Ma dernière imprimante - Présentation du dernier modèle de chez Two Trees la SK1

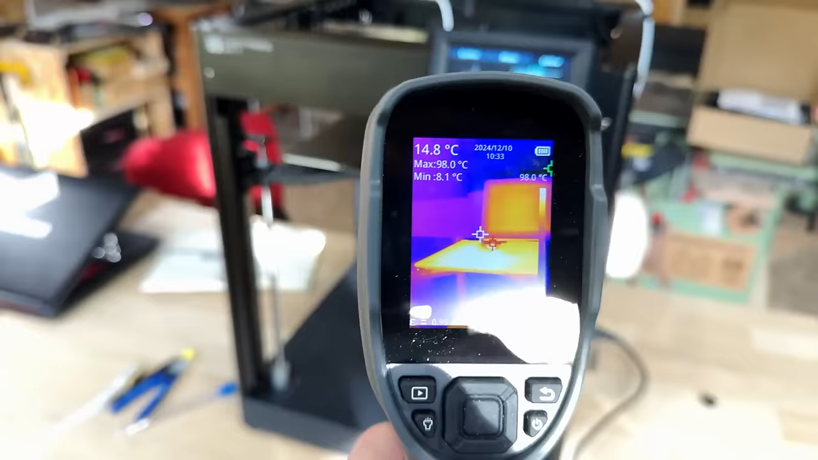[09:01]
On screen: spot 14.8°C, max 98.0°C, min 8.1°C, scale top 98.0°C
On voit que l'écran est un petit peu chaud Mais on voit surtout que
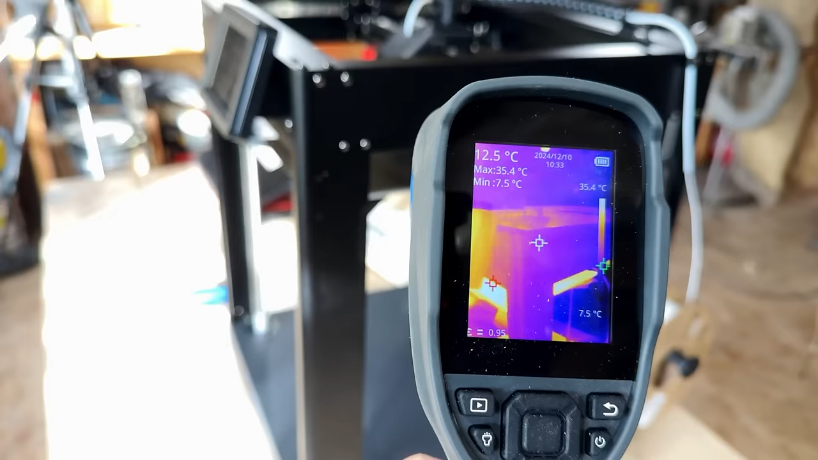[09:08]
On screen: spot 12.5°C, max 35.4°C, min 7.5°C, scale top 35.4°C, scale bottom 7.5°C
Le plateau lui
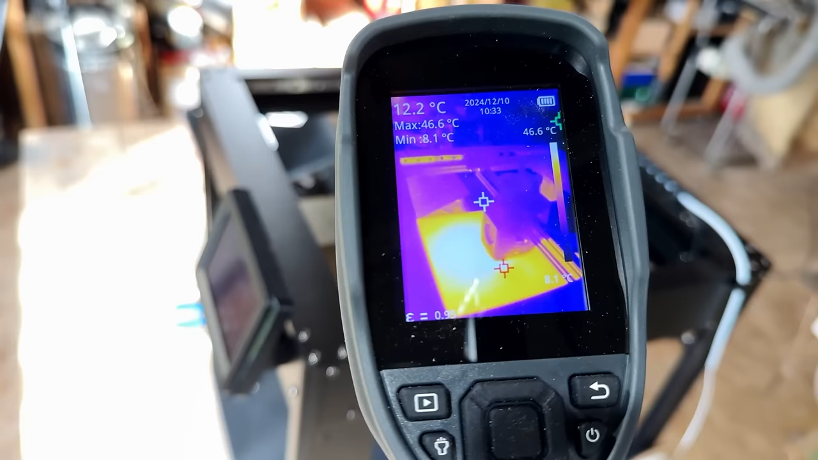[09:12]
On screen: spot 12.2°C, max 46.6°C, min 8.1°C, scale top 46.6°C
Chauffe Il est à 40 Alors que l'environnement est à 12
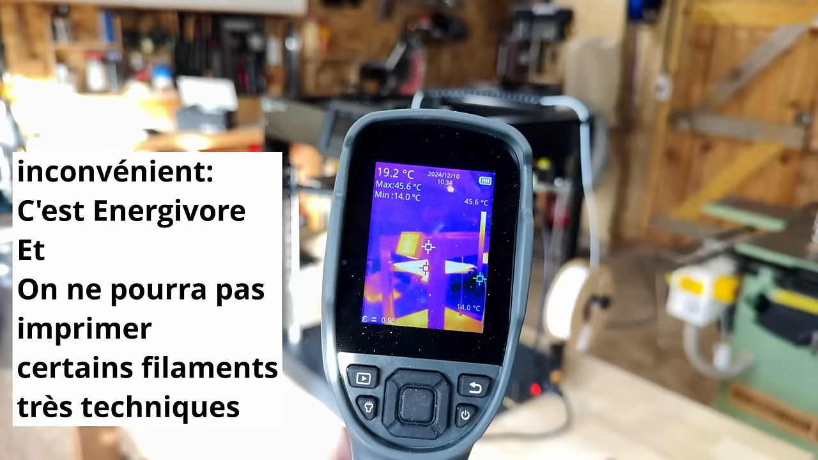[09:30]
On screen: spot 19.2°C, max 45.6°C, min 14.0°C, scale top 45.6°C, scale bottom 14.0°C
Et bien c'est un peu énergivoire C'est à dire qu'on arrive On conserve pas la chaleur à l'intérieur